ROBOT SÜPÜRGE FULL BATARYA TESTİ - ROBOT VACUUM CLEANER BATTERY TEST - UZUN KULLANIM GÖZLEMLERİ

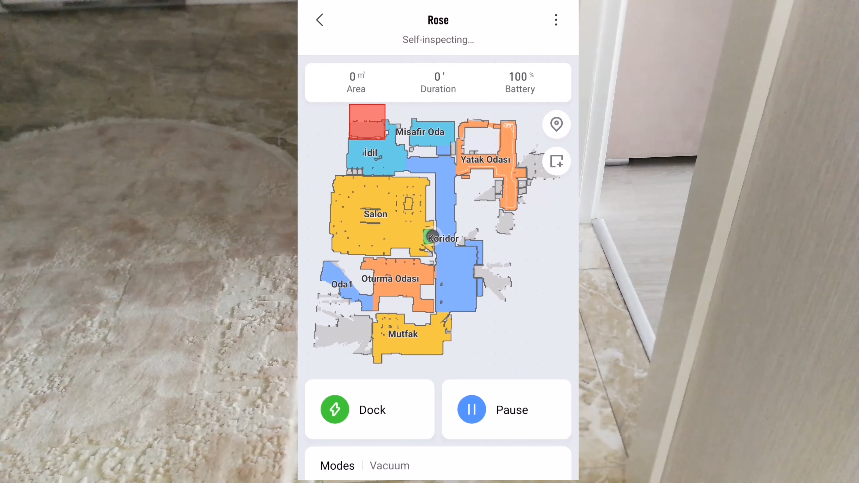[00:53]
Sizlere ben ara ara sürekli bataryanın durumuyla ilgili bilgi vermeye başlayacağım. Bu arada robot süpürgeyle ilgili bilgiler de vereyim ben size.
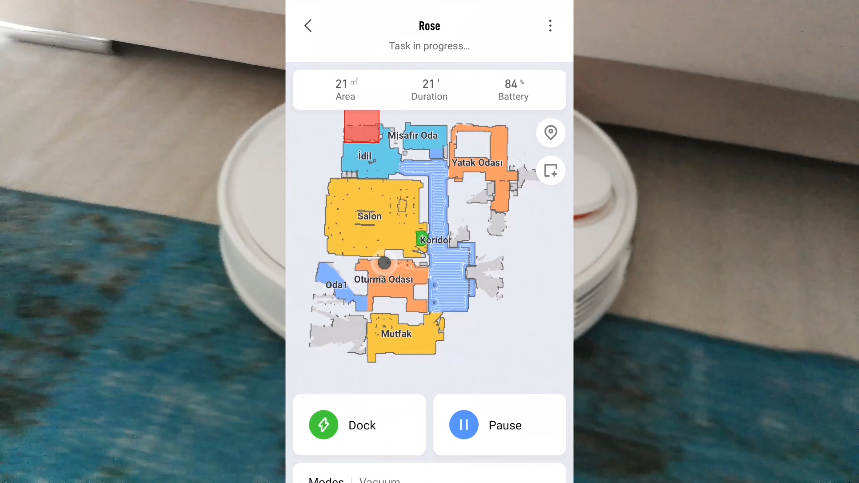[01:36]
Süpürüyor. Şimdi oturma odamızda diğer odaları haritalama yapma sırasına göre devam ediyor. Şimdi mutfağa geçti. İşte bakın bu sandalyelerin, masaların bacakları biz mutfakta salonda değil de mutfakta sandalyeleri dışarı alıyoruz.
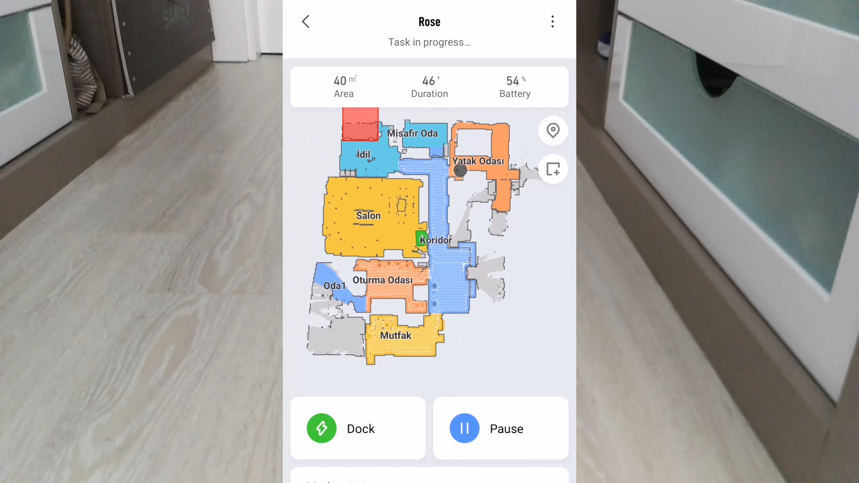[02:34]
Evet bakın mutfağı da bitirdi yatak odasında yatak odasının giyinme odası bölümünde.
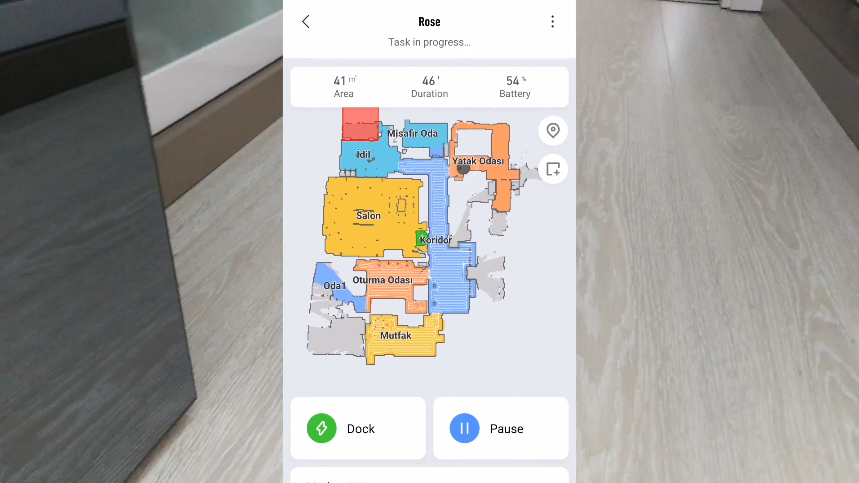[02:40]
Haritada birebir gitmiyor ama arkadaki görüntü de giyinme odasında. Size birazdan işte bu halıya takılmayla ilgili bir şey göstereceğim.
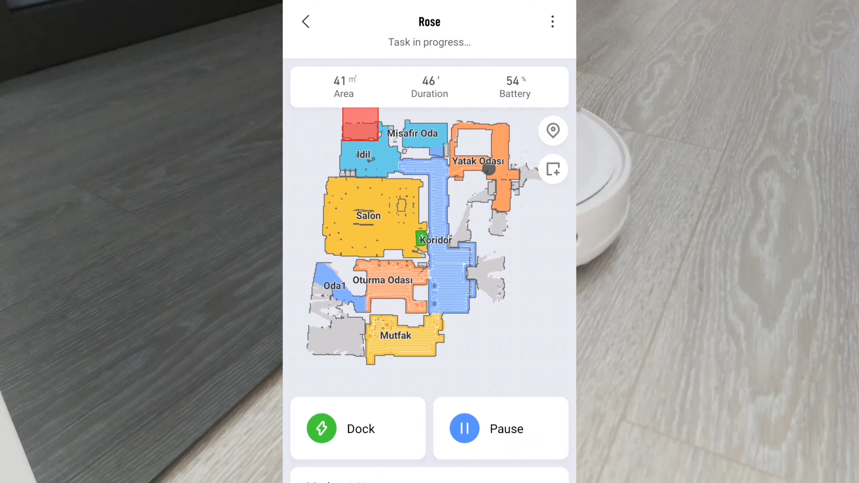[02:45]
Bazen özellikle çok